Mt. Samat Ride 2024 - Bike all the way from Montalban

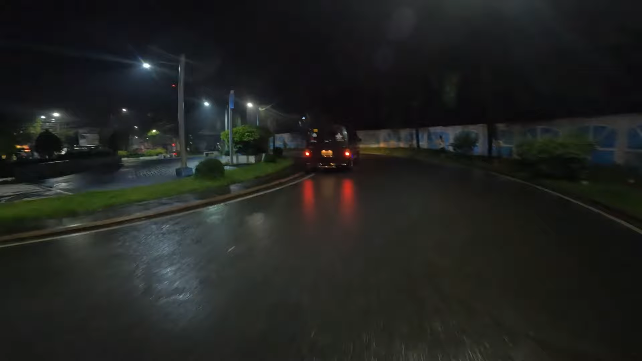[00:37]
Good evening mga idol. Este mga master.
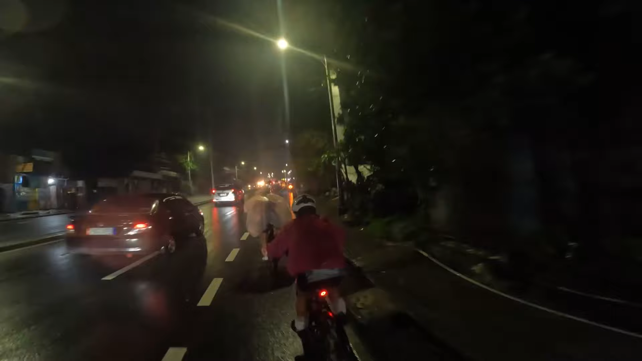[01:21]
Pag-aho namin ng Batasan Hills, doon namin kinita yung iba namin kasama.
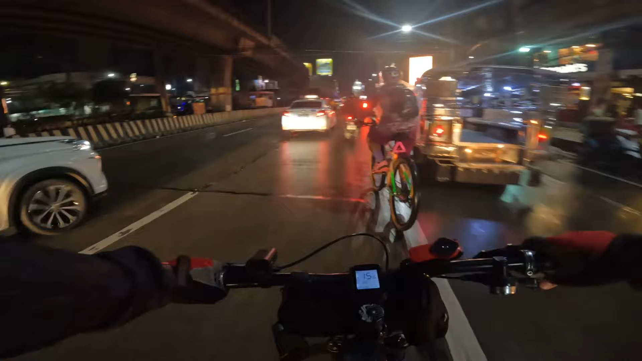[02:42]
Nakita kami lahat sa Baliwag Monumento ay na total of 29 bikers,
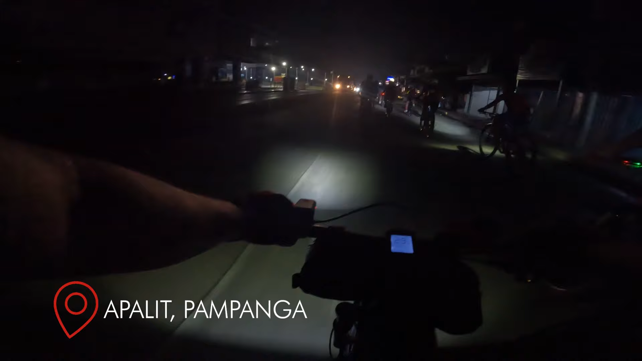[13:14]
Tuloy-tuloy yung pacing namin ng 25 to 30 at ang expected time na dadating kami sa Mount Summit ay 6 to 7 a.m. Hindi naman kami nagmamadali dahil 8 a.m. pa yung bukas. Pero mas maganda sana kung maaga kami makakadating para hindi mainit habang umaahon. May baha ulit!
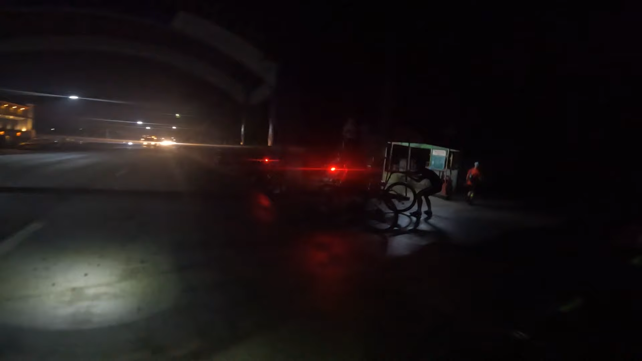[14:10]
131, ride out na kami. Doon kami nag-ride out sa San Fernando Arc. Ito na ba yung pakaliwa pabataan? Hello!
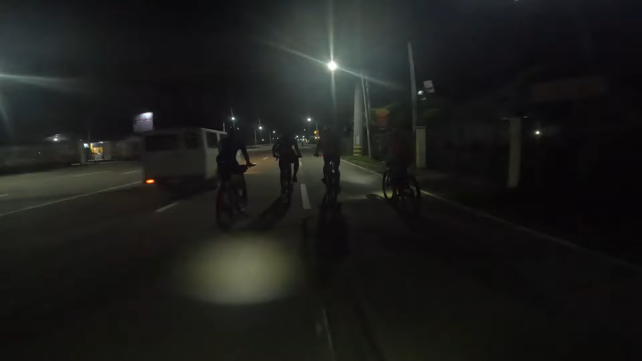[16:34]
Buti maliwanag dito, no? Tama yan.